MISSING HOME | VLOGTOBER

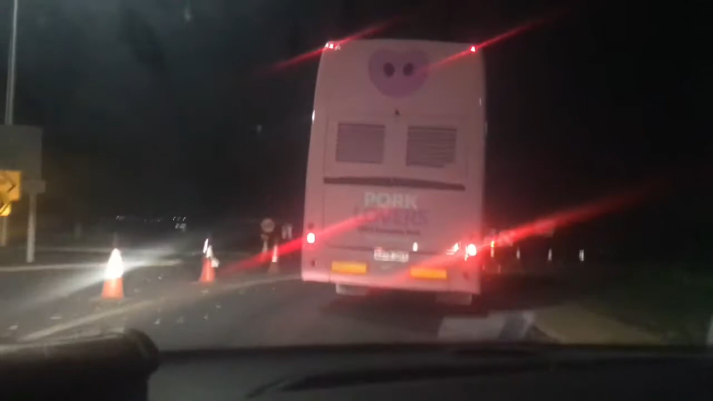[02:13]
The bus in front of us says park lovers. 100% in Europe park. We love it.
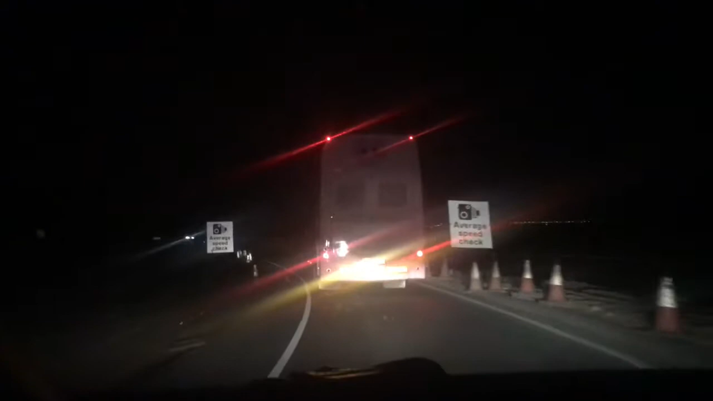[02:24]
You will love it. And look at the big park. I know the bus is an actual park. I don't know if you can actually see it. That is quite hilarious. It's pink.
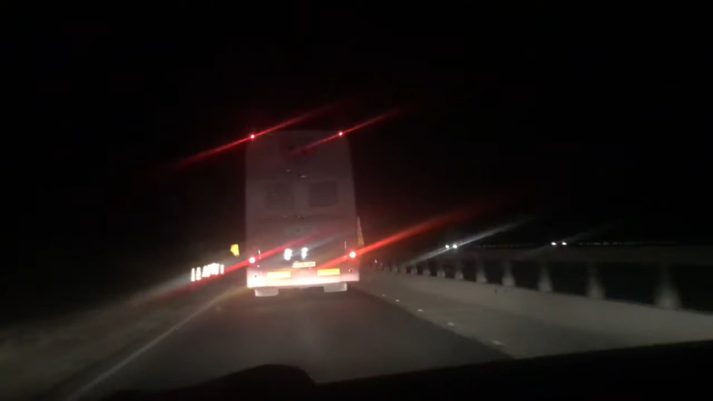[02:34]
Are we on the right road? I don't know. I'm just following the bus. This bus will be going like Edinburgh or something and we're just going like oh it's got it's morning now. It's very dark in here darling. Guys we're almost home. We've just we've delayed the trip home like for like at least two three hours. Oh. Oh.
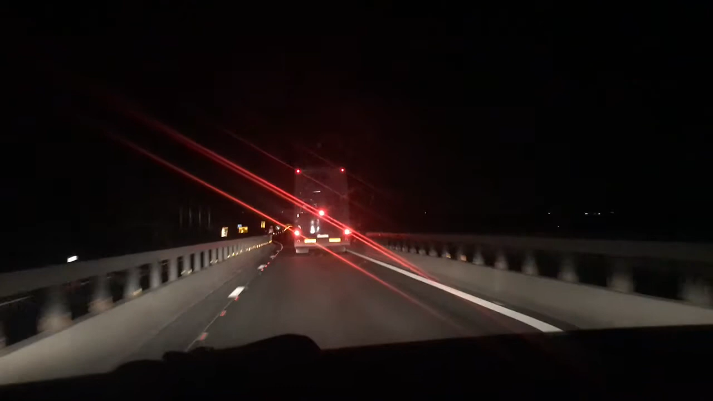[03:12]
It's the way to. I'd love to get to the side of this bus. But we're on a single road. It's annoying.